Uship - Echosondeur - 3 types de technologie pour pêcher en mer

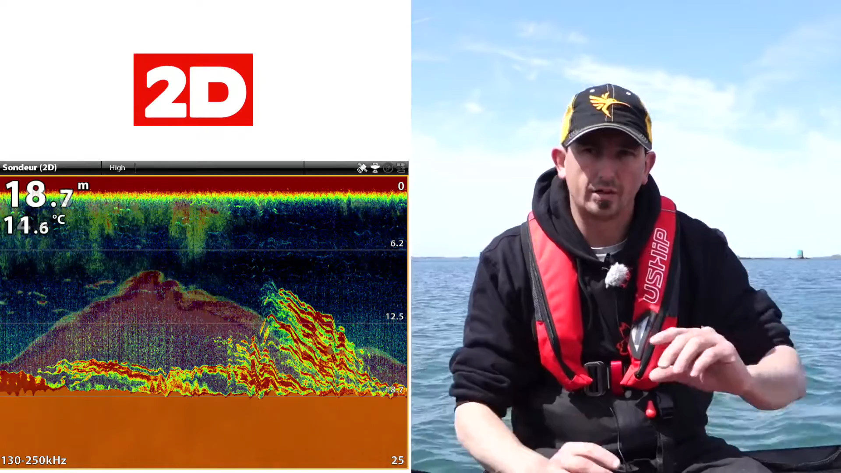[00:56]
On screen: depth 18.7 m, water 11.6°C
Voilà, en gros, ça c'est la première technologie.
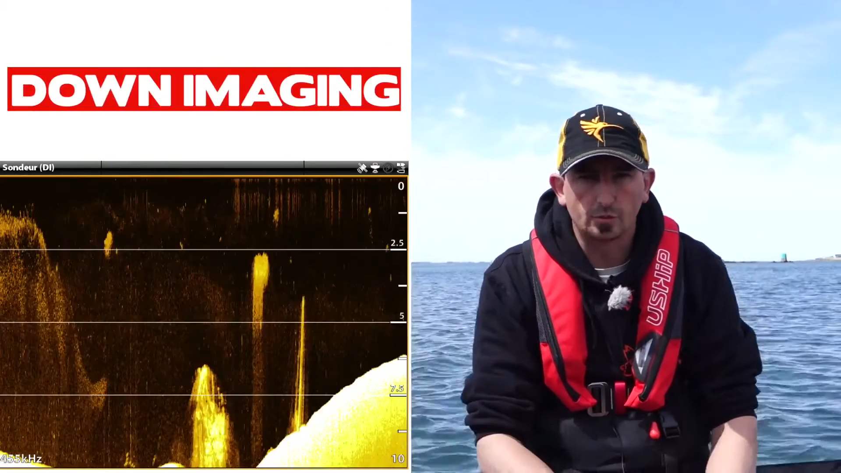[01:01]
Ensuite, on a une autre technologie qui s'appelle le down imaging, où là, on va avoir à peu près la même vue. Par contre, ça va utiliser une fréquence différente de sonde. Deux avantages à cette sonde différente,
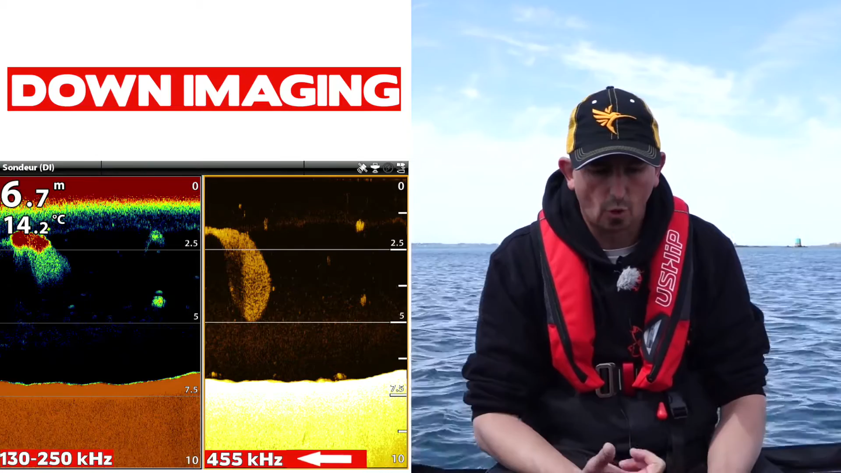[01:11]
On screen: depth 6.7 m, water 14.2°C
c'est qu'on va avoir une qualité quasiment photographique au niveau de notre image qui va être beaucoup plus parlante que la vue 2D.
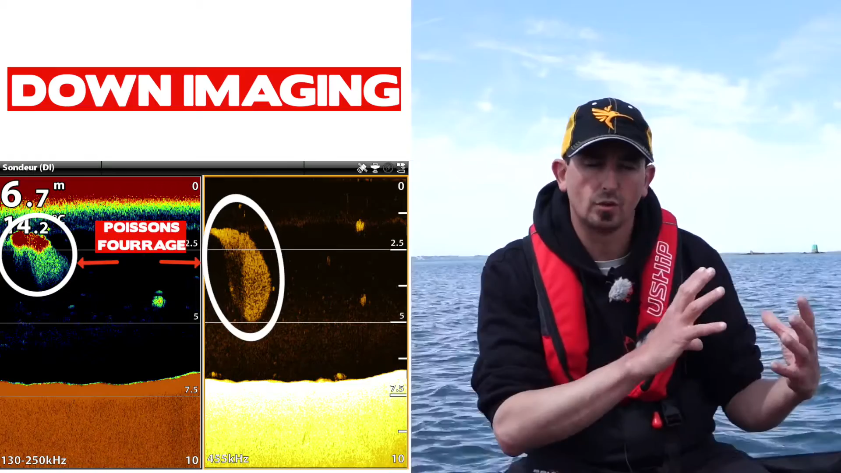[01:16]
On screen: depth 6.7 m
Et ensuite, on a le faisceau de la sonde, c'est l'onde qui part vers le bas, ça fait une espèce de cône qui descend vers le fond.
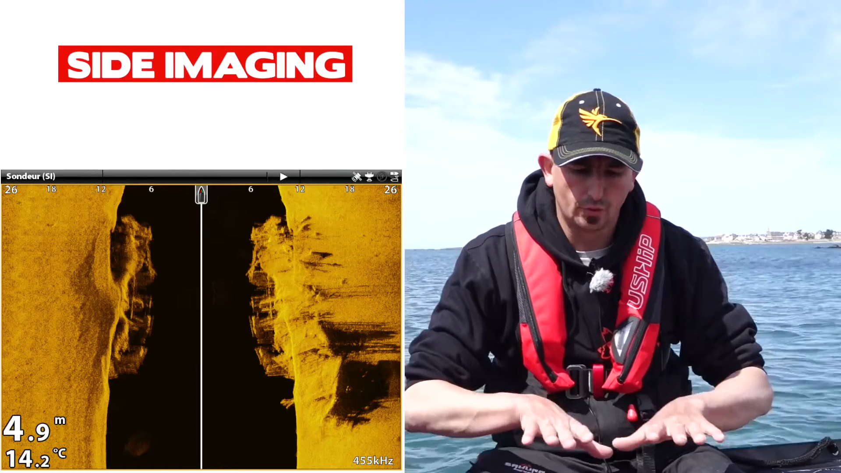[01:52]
On screen: depth 4.9 m, water 14.2°C
Donc en fait, on va avoir une vue, là aussi quasiment photographique, du fond de chaque côté du bateau. Donc on va pouvoir régler, en fait, on peut avoir une vision jusqu'à 110 mètres de chaque côté du bateau.
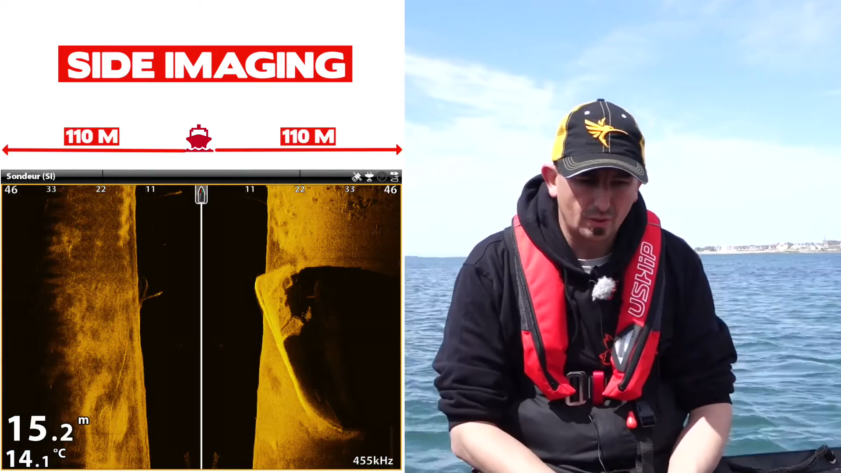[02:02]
On screen: depth 15.2 m, water 14.1°C
Donc là, par contre, c'est une technologie qu'on va plus utiliser pour faire de la prospection. Il faut imaginer, c'est un petit peu comme si on était en train de nager à la surface avec un masque et un tuba et qu'on voyait le fond. Voilà, on a vraiment une vue photographique du fond, comme si on était en train de filmer le fond.
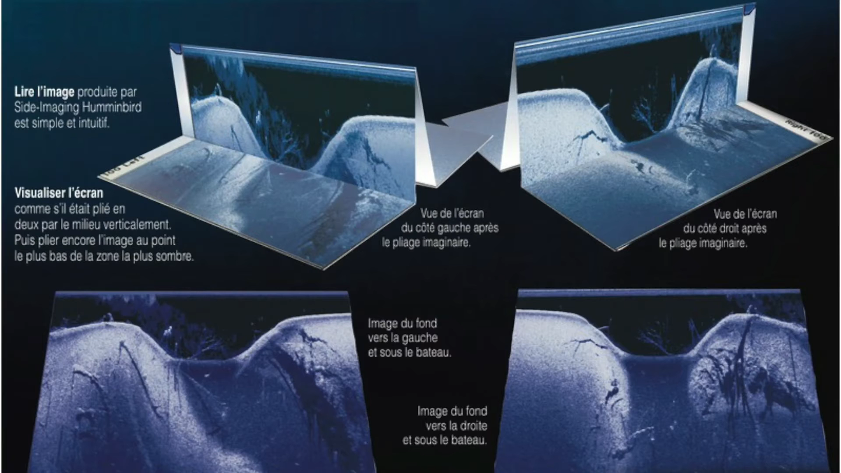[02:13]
Donc on va pouvoir repérer des cailloux, des épaves, le sable également, les différences de substrats au niveau du fond. Donc ce qui va permettre effectivement aux prospections pour des pêcheurs, mais également des plongeurs,